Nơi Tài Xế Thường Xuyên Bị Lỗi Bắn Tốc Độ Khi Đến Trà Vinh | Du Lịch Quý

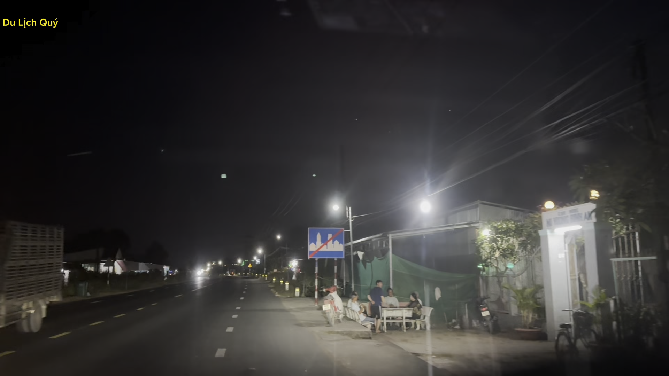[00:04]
Quý xin chào cô chú anh chị đã đến với video tiếp theo của mình nha. Đó, trước mặt mọi người thấy ha, là biển tốc độ 80, là được cho chạy 80 trên đường của quốc lộ 53, đường cũ nha mọi người.
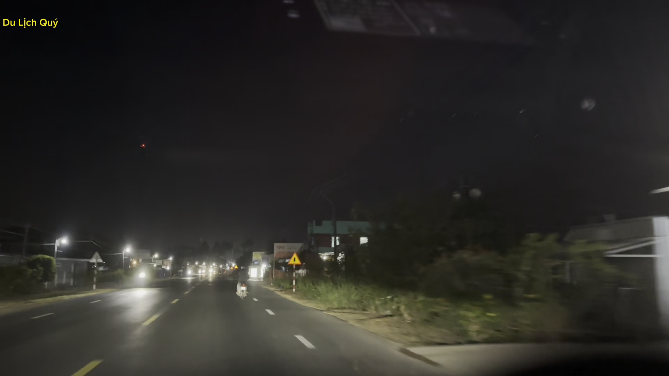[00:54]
nhưng mà tới khoảng 700m trước mặt đây mọi người là nó sẽ có một cái đoạn đường là quốc lộ 53 đường mới nha mọi người, là chỉ được chạy 50 thôi, nằm kiểu như là ngã ba nhưng mà nó nằm bên tay phải á mọi người, bên phía bên tay phải sai mình không thấy ha. Đây là cầu Phước Hảo nè, mọi người chú ý nha, mà nó nằm bên tay phải mình không để ý cho nên là mình vẹo trái là nó đã bị khuất cái biển báo rồi, mình không thấy cho nên là mình dễ bị dính tốc độ nha cô chú chị. Cho nên quý thấy cái video này có thể là hữu ích cho những anh em tài xế ở xa trên Sài Gòn đi xuống dưới đây miền Tây,
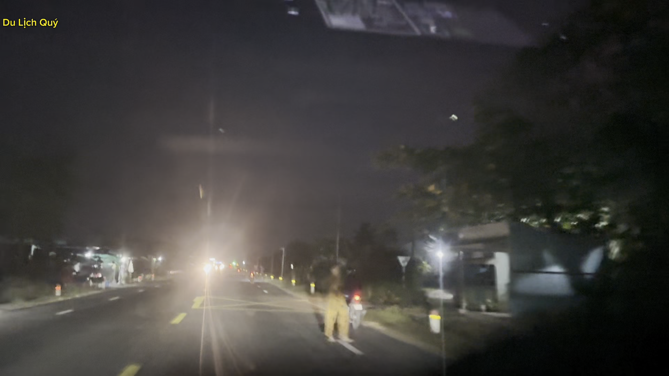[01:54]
Đường này là thường xuyên anh em tài xế là quý nghe nói là dễ bị dính bắn tốc độ nha cô chú chị. Quý sẽ đi tới cái đoạn đường này, quý sẽ qua cho mọi người xem nha, cũng như là cái địa điểm chính xác là cảnh sát giao thông cũng như là cái chốt thường xuyên làm việc tại đây nha cô chú chị. Quý muốn quay video lên để cho cô chú chị anh em tài xế nào mà có đi ngang qua đoạn đường này thì mọi người sẽ cẩn thận hơn, đi đúng tốc độ hơn cô chú chị ha. Thứ nhất là ta an toàn giao thông, thứ hai nữa là cho tránh được cái rủi ro bị phạt nguội,
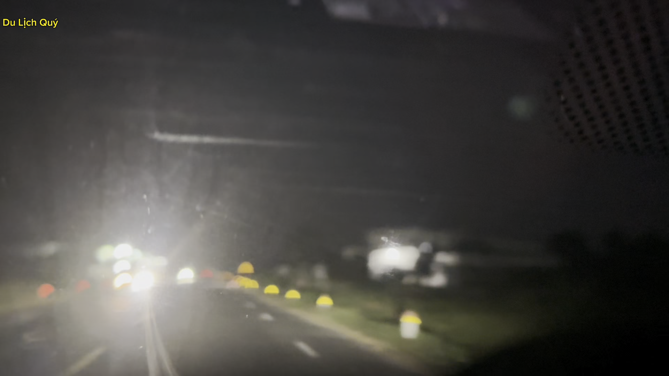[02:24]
nói chung là dính phạt nguội rất là căng đó mọi người. Nếu mà mấy ngày Tết này bị treo bằng lá nữa thì thúi hẻo luôn cô chú chị, cho nên là mình sẽ quay chia sẻ với cô chú chị nha. Có nghĩa là họ đã gắn cái biển báo 50 là sau cái ngã ba lại, cho nên là mình để trái rồi, mình bị đi trước cái ngã ba rồi cho nên mình không biết. Đây cũng như là một cái, nếu anh em tài xế trong nghề gọi đây giống như một cái cú lừa mọi người. Giống như một cái cú lừa ha, anh em tài xế xe dịch vụ xe taxi thì đi nhiều đường thì cũng biết là có những đoạn đường nó giống như là nó gài bẫy anh mừng, gọi là cú lừa á.
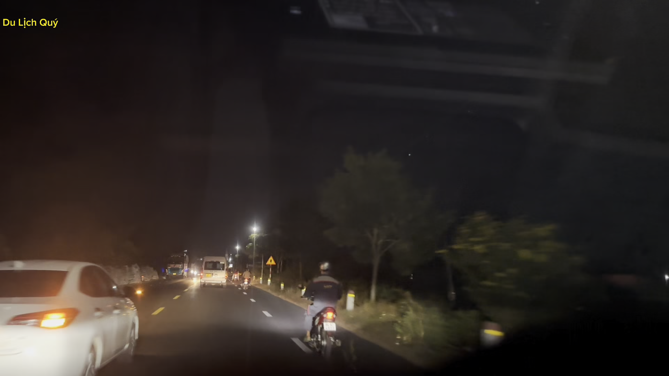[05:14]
phải nói là rất là tức cô chú chị. Qua cái cua này quý sẽ qua cho mọi người xem nha. Đây là cô chú anh chị đó, hiện tại là quý vừa qua ngã ba nha mọi người đó. Ngay cái địa điểm này chính là cái nơi cảnh sát giao thông làm việc bắn tốc độ luôn cô chú anh chị đó, mọi người chú ý nha. Có nghĩa là mình vừa đi qua ngã ba này mình không thấy là cái biển 50 nó nằm đằng sau rồi mình không thấy, nhưng mà đó ngay cái đoạn này là cô chú anh chị đó, cái đây là cái chốt của cảnh sát giao thông làm ngay chỗ này nè mọi người.
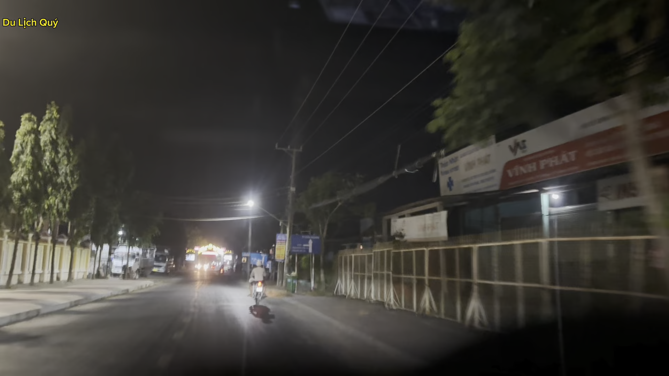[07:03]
Nguyễn Văn Ẩn của cầu ngang huyện Long Đức, thành phố Trà Vinh, tỉnh Trà Vinh nha cô chú chị nha.
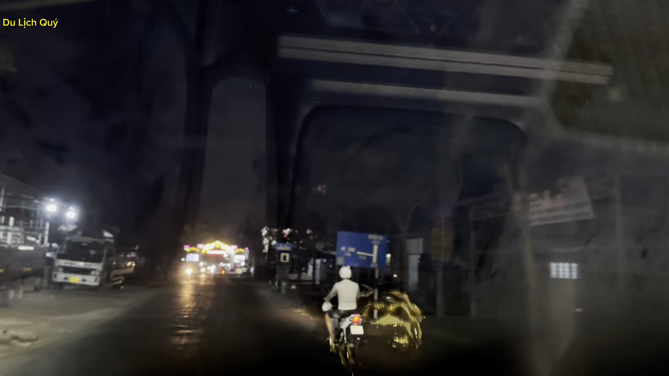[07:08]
Nói chung là quý muốn quay video chia sẻ với cô chú chị nên tài xế nên cẩn thận qua cái khúc đường này nha.